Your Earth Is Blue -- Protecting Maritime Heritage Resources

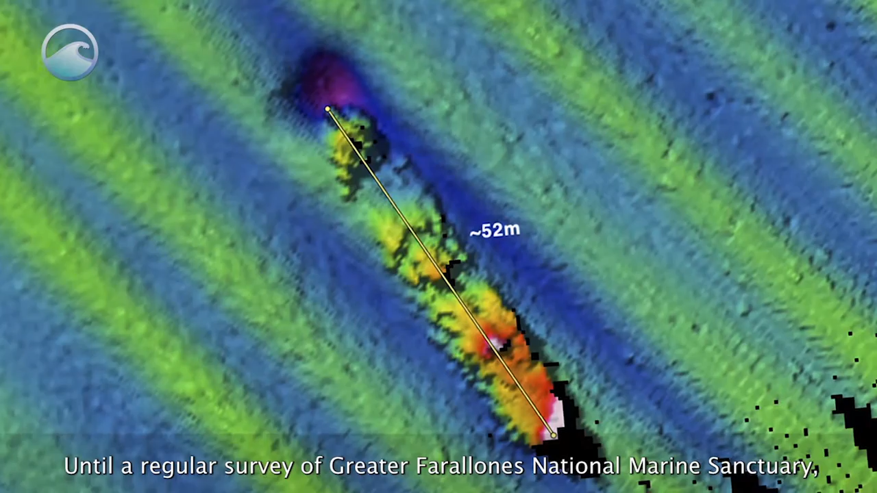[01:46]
National Marine Sanctuary we found a shipwreck and as we looked at it and examined it it turned out to be this long missing ship with 56 crew.